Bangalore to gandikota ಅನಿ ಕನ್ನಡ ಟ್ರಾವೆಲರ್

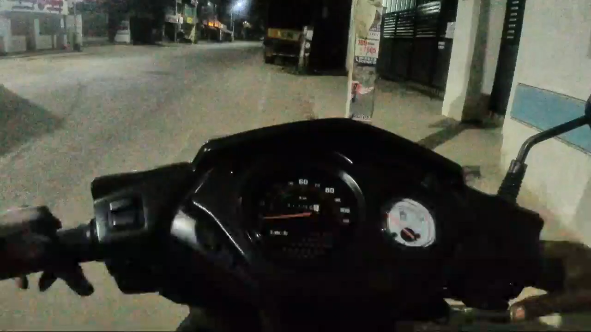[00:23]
ಇವಾಗ ನಾನು ಹೋಗ್ತಾ ಇದ್ದೀನಿ ರೈಡು ಗಂದಿಕೋಟ, ಆಂಧ್ರ ಪ್ರದೇಶ್ ಮೂವ್ ಮಾಡೋಣ. ಈಗ ಆಲ್ಮೋಸ್ಟ್ ಈಗ ಟೈಮ್ ಆಗ್ತದೆ 4:30 ಆಗ್ತದೆ. ಸೊ ಈಗ ಹೋಗ್ಬಿಟ್ಟು ಫ್ಯೂಯಲ್ ಫಿಲ್ ಅಪ್ ಮಾಡಬೇಕು. ಅಷ್ಟೊತ್ತಿಗೆ ಪೆಟ್ರೋಲ್ ಬಂಕ್ ಓಪನ್ ಮಾಡಿದ್ರು, ಒಳ್ಳೆಯದು. ಪೆಟ್ರೋಲ್ ಫಿಲ್ ಮಾಡಿಕೊಂಡು ಓಕೆ, ಓಪನ್ ಇದೆ.